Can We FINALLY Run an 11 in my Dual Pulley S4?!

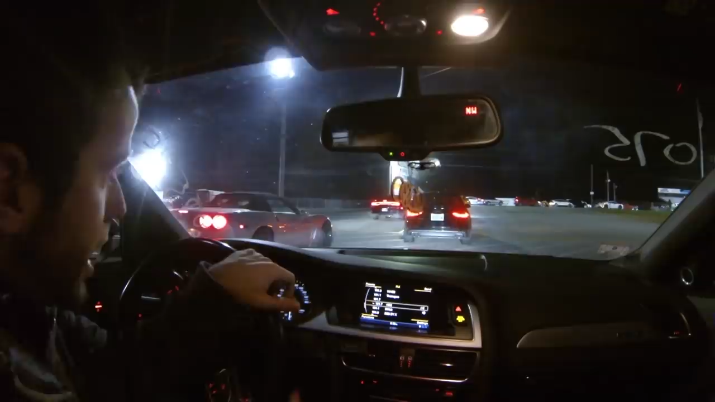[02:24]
think we're gonna hot lap like i said before these guys are running into traction issues actually i have to remember to turn traction control off but i think i'm gonna do a two-step launch out of the box it's probably gonna blow the tires off and then i don't know if i'm gonna launch it i might just hit it out of the box and see what happens for the first pass of the night or i just go full send i we'll we'll decide we'll make a game time to see
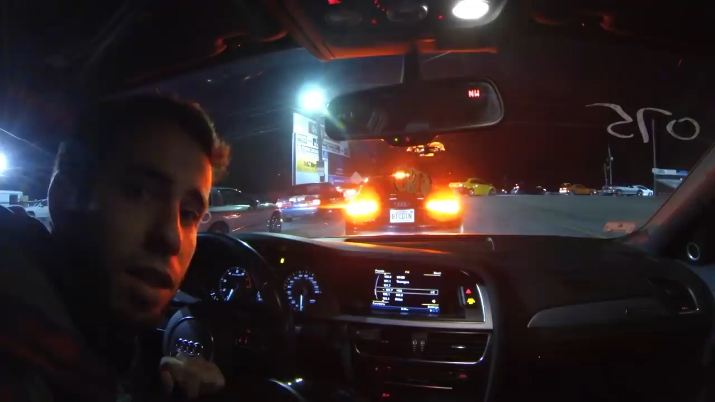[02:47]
the hondas are out in force tonight and i'm so concerned that one of them is gonna blow up
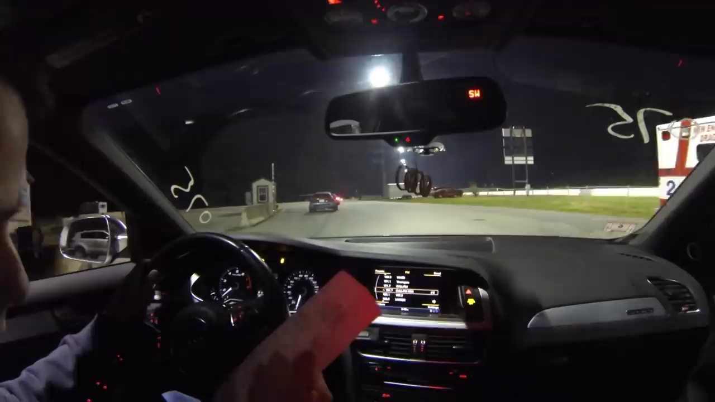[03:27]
all right how we do boys we were right lane 12-1 at 114 with no launch jeez we had a
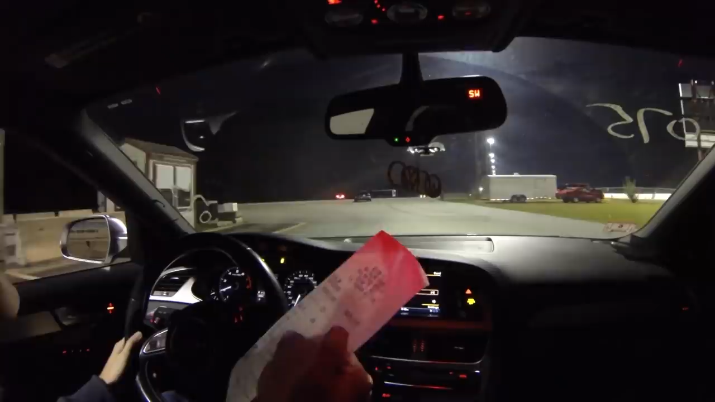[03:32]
a 1-9-60 foot we've run a 1-7 before so that's an 11-9 pass if we can get traction off the line uh and then you know it may be pulling even harder on the big end i'm gonna hot lap it while the tires are hot and we'll see what happens all right well we're waiting in the staging lane so josh is gonna hit two-step
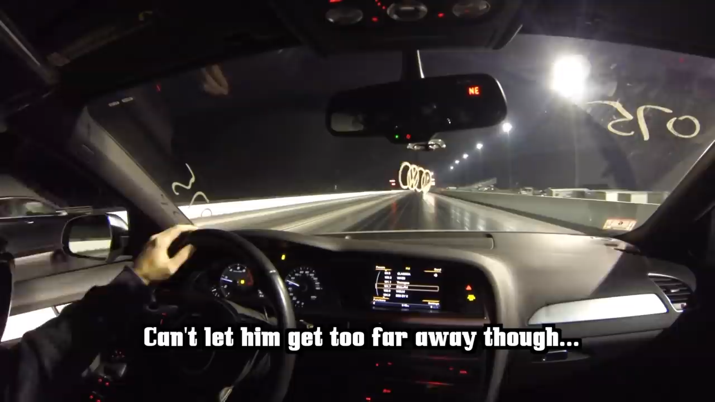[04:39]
wow that car was not happy not happy wow uh the spinning was uh pretty intense and uh the car
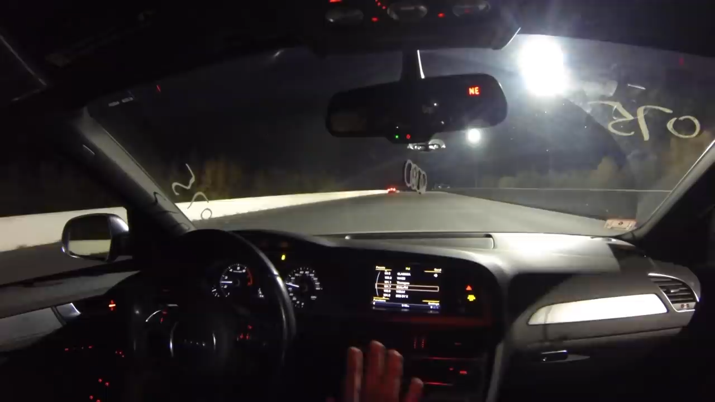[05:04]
upshifted and then downshifted and i let out of it just because goodness knows what just happened to the transmission we'll do it again all right here goes nothing
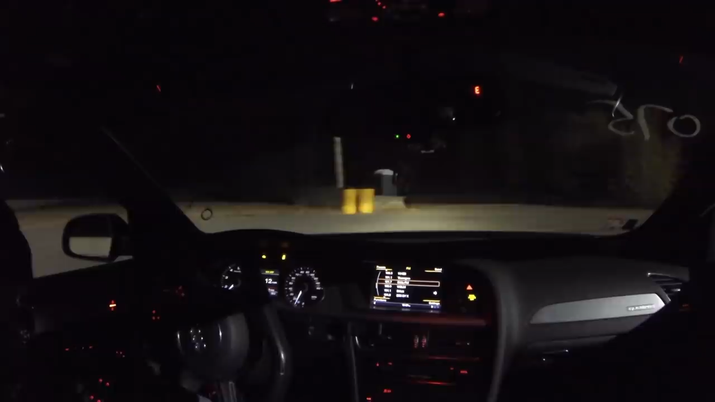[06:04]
whoo-hoo-hoo not a bad pass i'll take that for the last one of the night there's nothing in the left lane because a honda blew up go figure uh we spent more of tonight waiting than we spent we spent more of tonight waiting for cars that blew up than anything else